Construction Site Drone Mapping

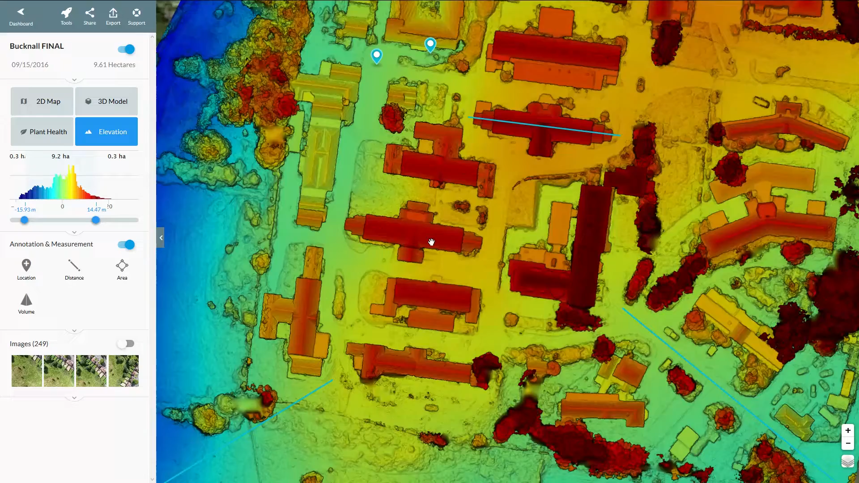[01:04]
Visual surface models are also created as part of our workflow.
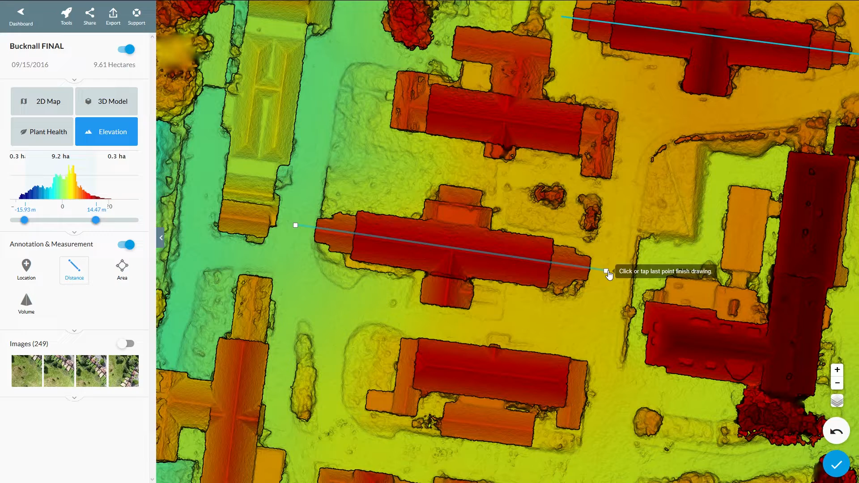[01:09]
The elevation heat maps can be used to measure topography of the land, including structures and elevations.
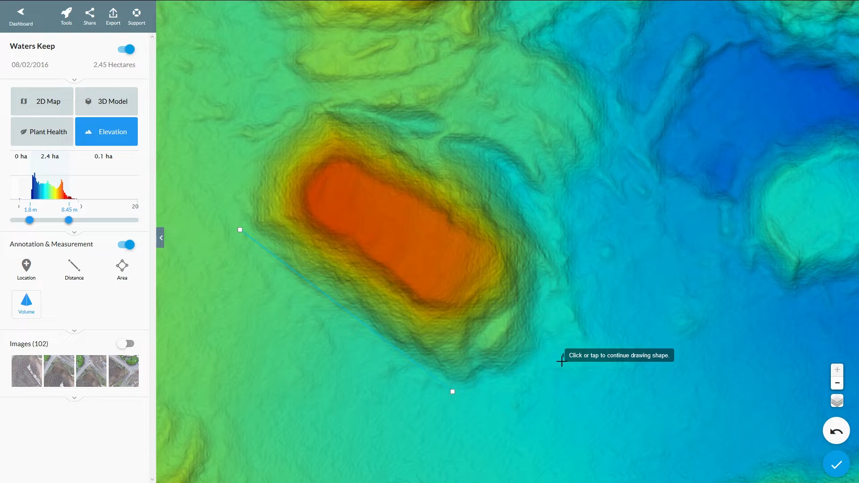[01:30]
our software will help you calculate the volumes of your stockpiles, instantly and accurately. A 3D model of your site will also be created.
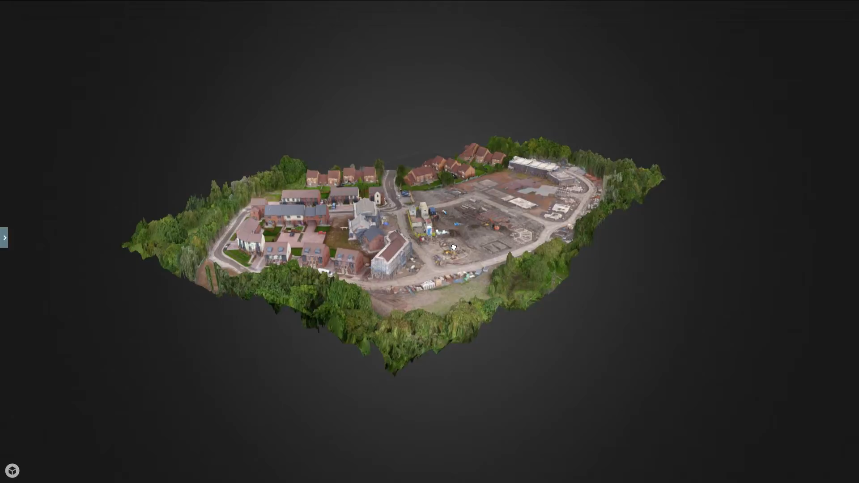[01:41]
This can be exported into various CAD formats for you to analyse the point cloud data.